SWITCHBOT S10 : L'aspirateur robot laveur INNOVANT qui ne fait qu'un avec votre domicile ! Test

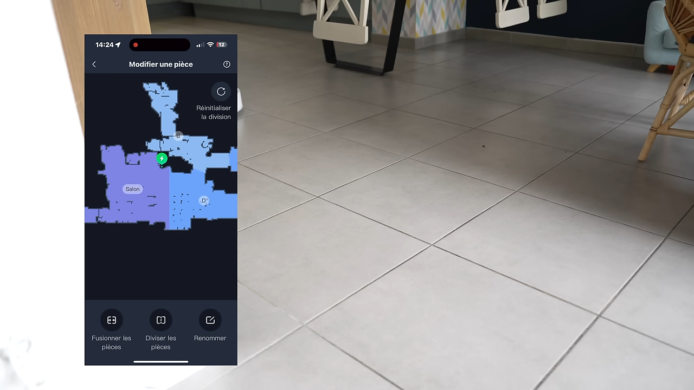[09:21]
Ensuite, pour continuer la prise en main, vous allez pouvoir directement lancer un nettoyage, soit par pièce, soit maison entière, soit par zone. A chaque fois, vous allez pouvoir gérer le type d'aspiration, soit aspiration et lavage, soit aspiration.